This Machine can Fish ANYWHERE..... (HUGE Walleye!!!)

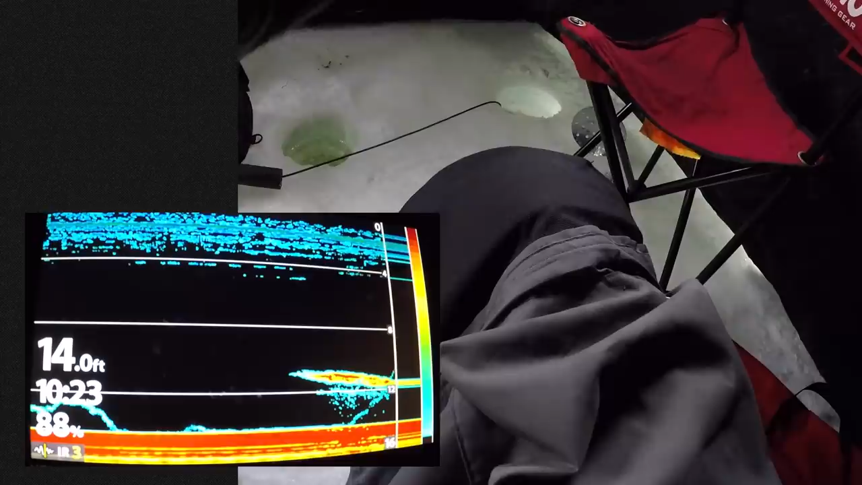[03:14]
On screen: depth 14.0 ft
Huge mark on the dead stick. On the dead stick hole. Look at the size of that mark, man.
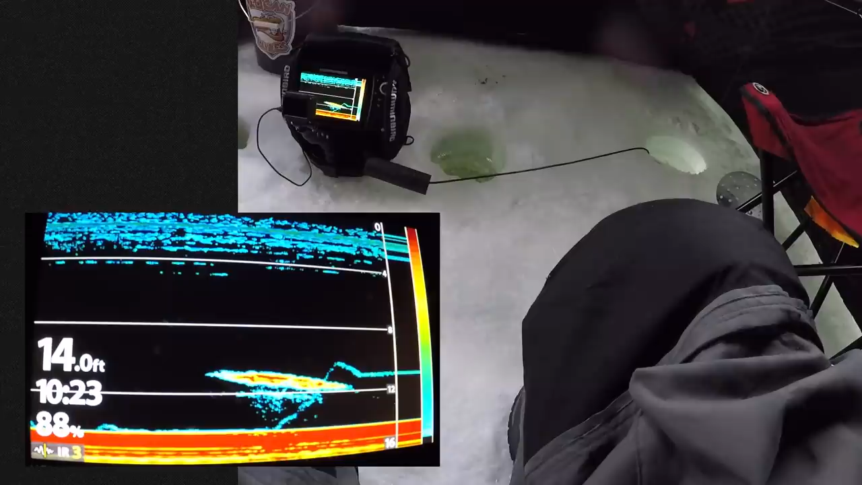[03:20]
On screen: depth 14.0 ft
Dude. Oh, my word. That is a Winnipeg hog. But she gone.
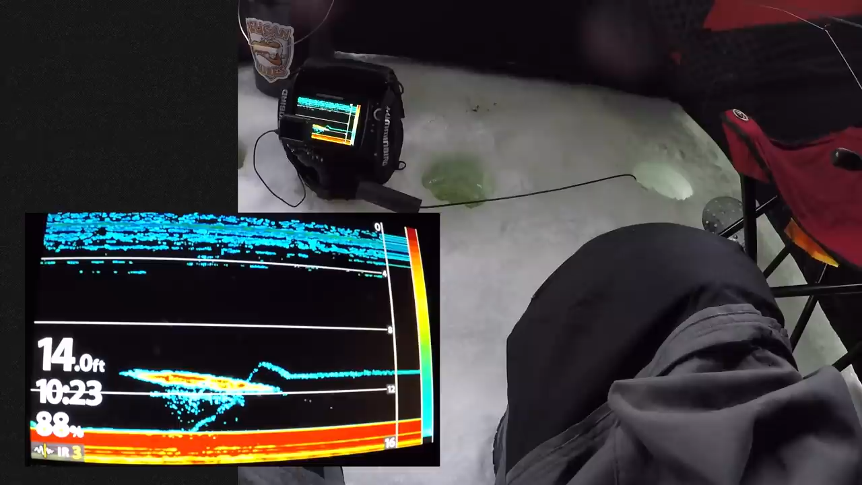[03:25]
On screen: depth 14.0 ft
She gone, dude. She gone. Keep jigging. You might get her over there.
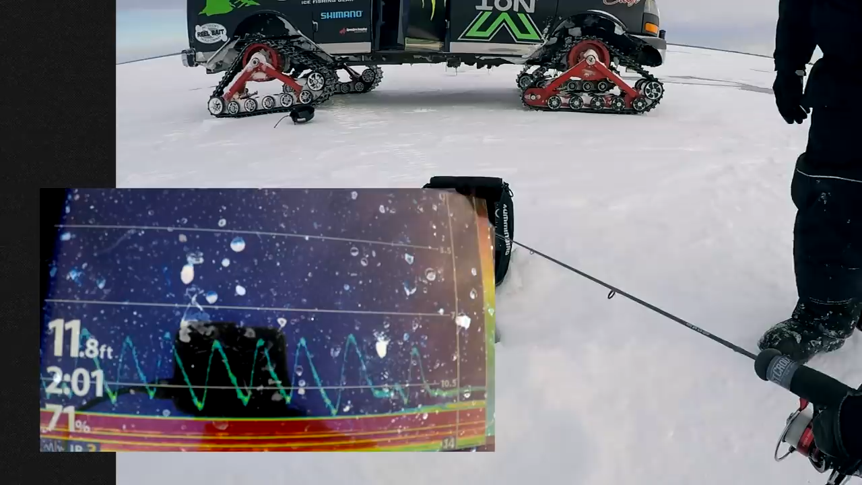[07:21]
On screen: depth 11.8 ft
Is that real? Yep. That's what I am talking about. Oh, that is a fish. Coming off the bottom. Start swimming buddy. Start chasing buddy. No! Come back! Can you mark it? Oh!
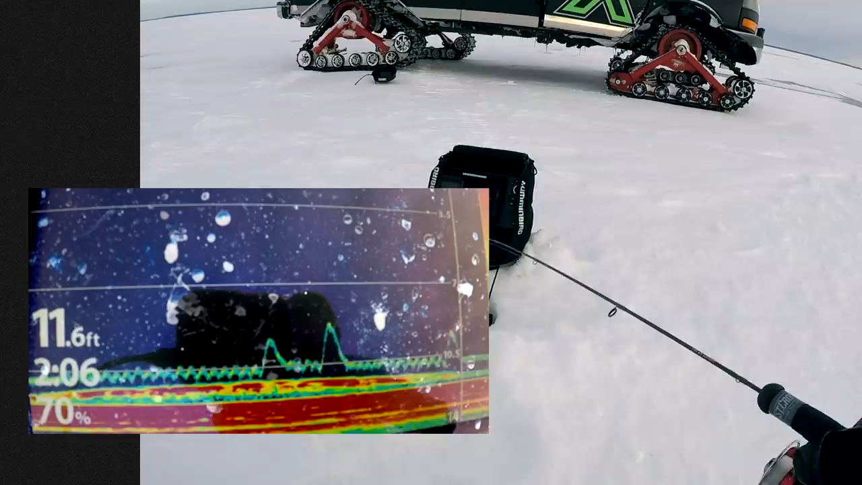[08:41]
On screen: depth 11.6 ft
And she gone. Straight rejection. Feels bad man.
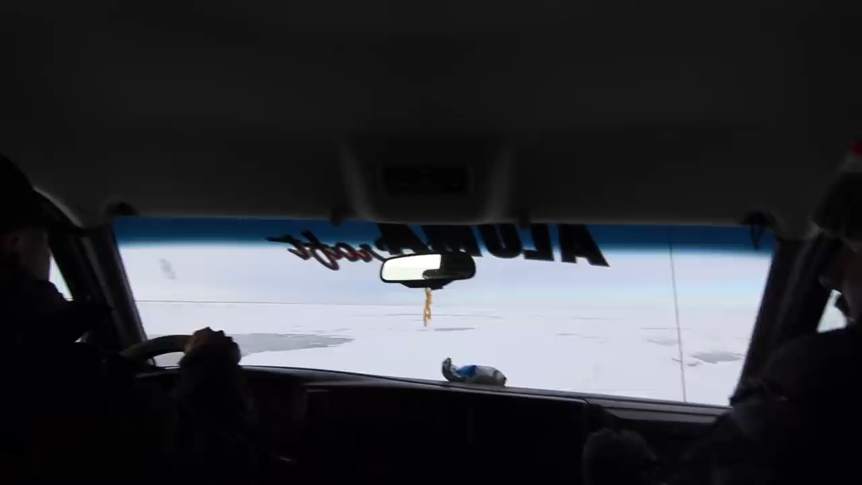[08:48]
Back to a little bonfire and grinding out this last bit.
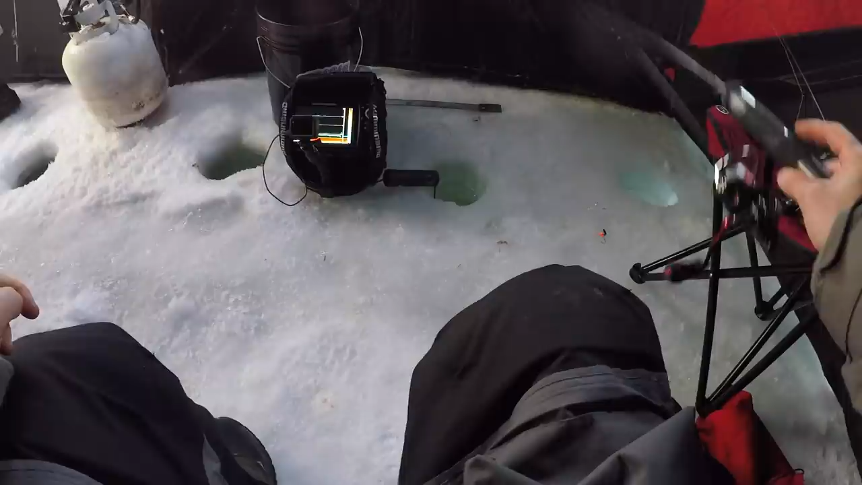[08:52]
Here we go. Here's one. Nick's graffin' again. I should be fishing. Dude there's no fish here. Don't worry about it. I see that fish.
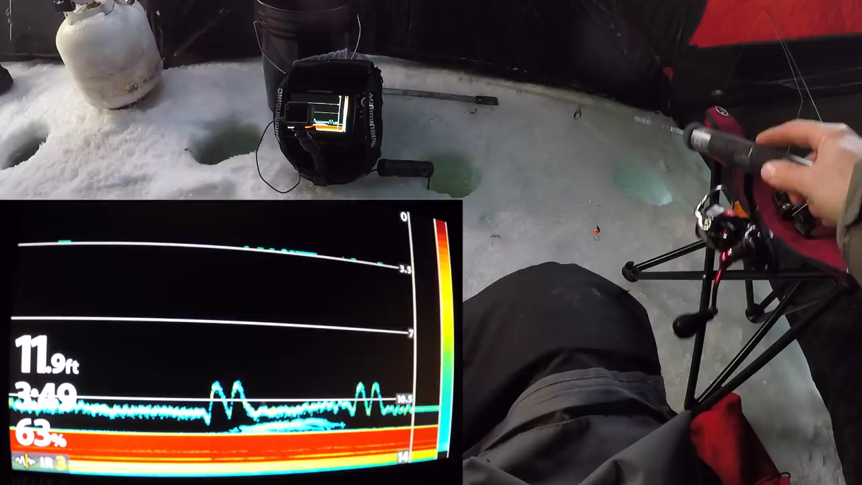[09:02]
On screen: depth 11.9 ft
Man he was just out. In and out.